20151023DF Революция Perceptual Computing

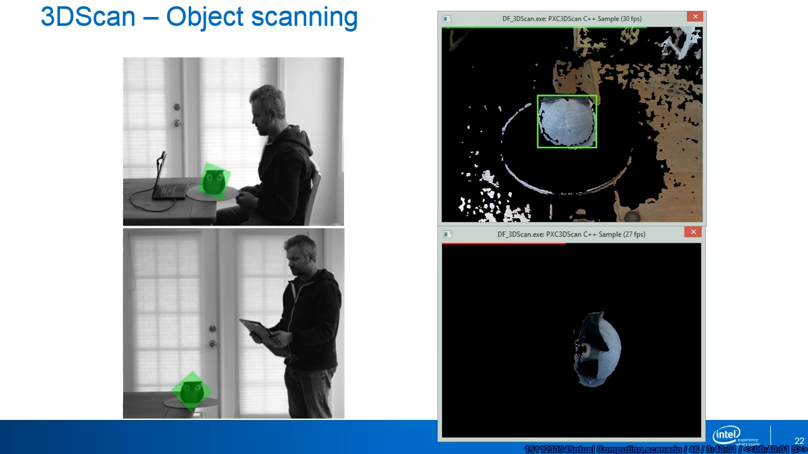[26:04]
Работает не очень хорошо, в том смысле, что очень много условий, при которых она работает, но работает. Значит, лицо точно так же можно отсканировать и получить свою физиономию в 3D в обже.
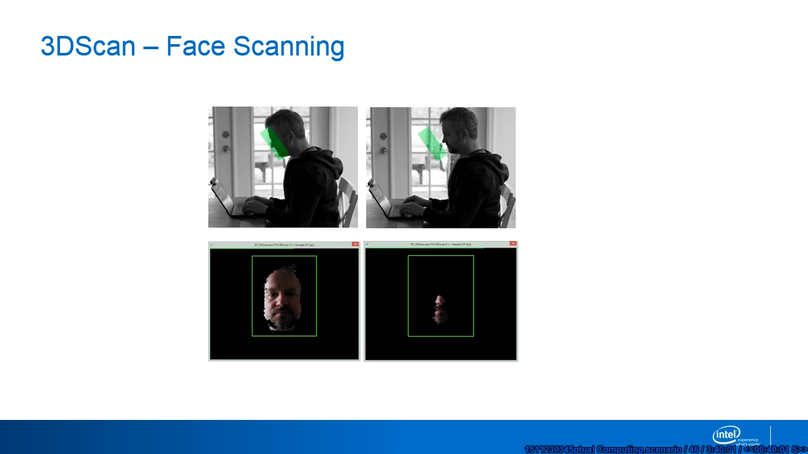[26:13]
И вот на десятке вообще распечатать ее. Десятку уже, в десятку просто вставляешься 3D принтер, и он печатает этот общий. То есть, вот получить его в таком качестве при очень хороших условиях.
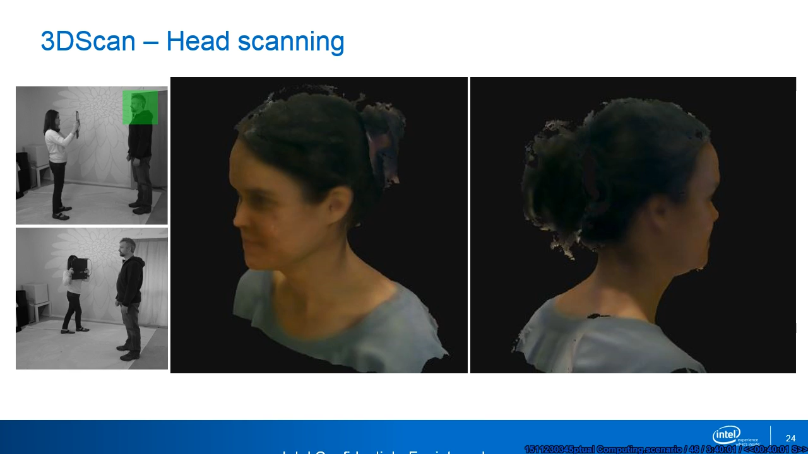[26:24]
голову целиком отсканировать, это модуль 3D-скан, и человека целиком отсканировать, ой, извините, человека целиком отсканировать тоже можно при серьезных условиях. Мы это дело не демонстрируем, потому что у нас здесь темно, скажем так.
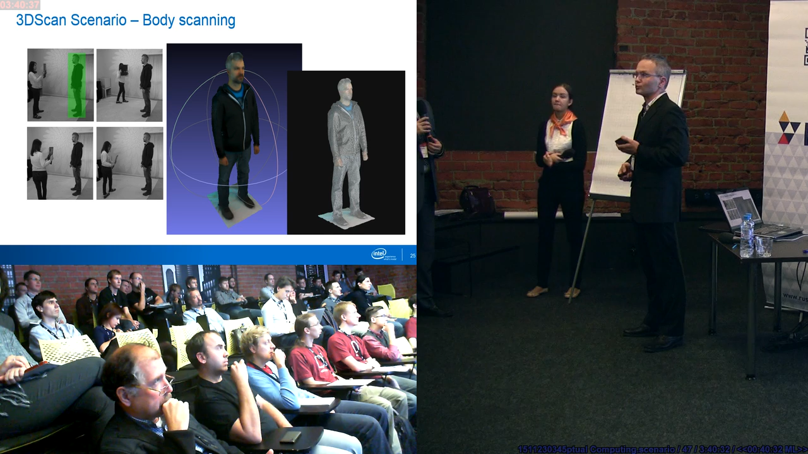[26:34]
Да, это лицензированная фича. Ее 3D-системы для нас делают, мы просто импатимы, они для нас делают.
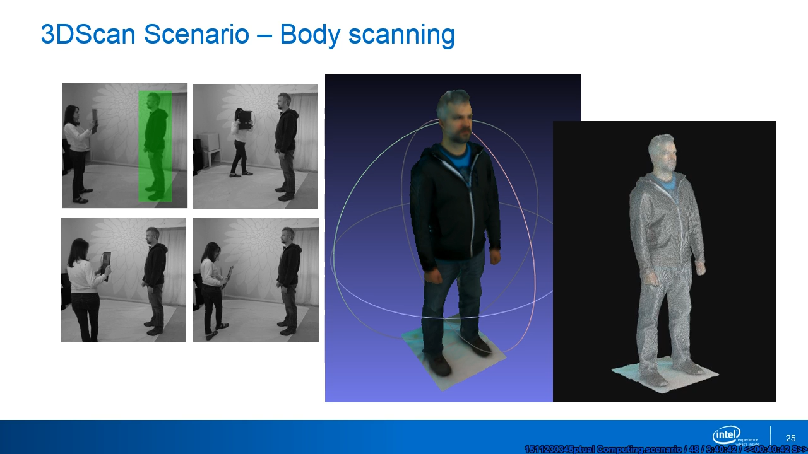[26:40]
Вот это последняя и очень развивающаяся тема, это Synth Perception. Делается сразу много очень вещей. Первое, что это трекинг, то есть просто определение положения устройства в пространстве относительно сцены.
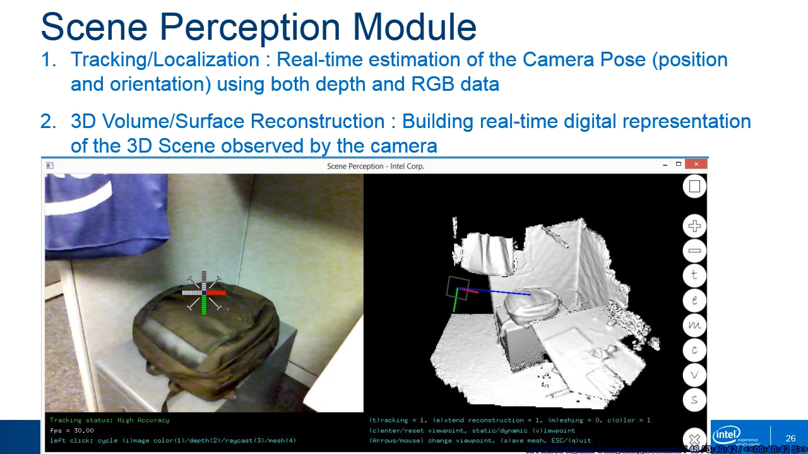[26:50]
И второе, дальше, соответственно, можно построить себе объем точек, которые вы там видите, и что-то еще.